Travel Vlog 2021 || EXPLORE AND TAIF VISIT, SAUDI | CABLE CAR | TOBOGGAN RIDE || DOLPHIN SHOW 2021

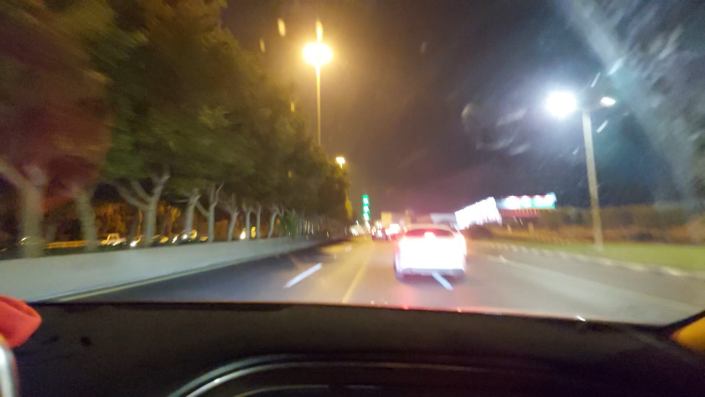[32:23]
ये ताइफ का सबसे मशहूर थीम पार्क शलाल है।
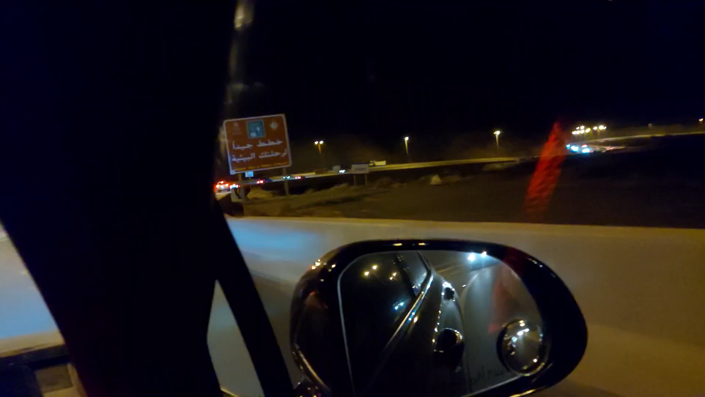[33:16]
हबक टी जी, ये है रात का व्यू रिंग रोड का,
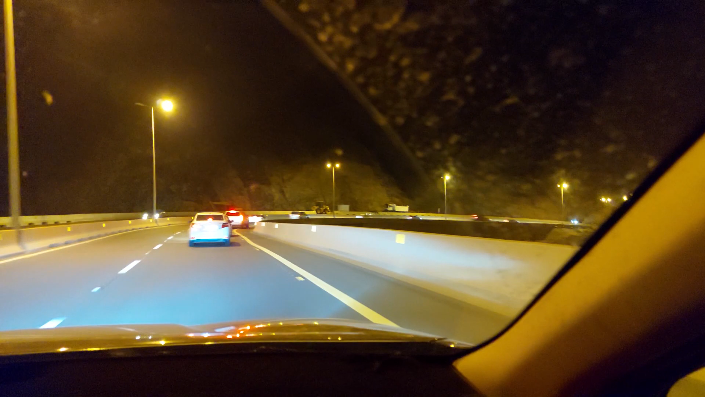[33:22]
दिन में तो मैंने आप लोगों को दिखा ही दिया है, और ये है रात का।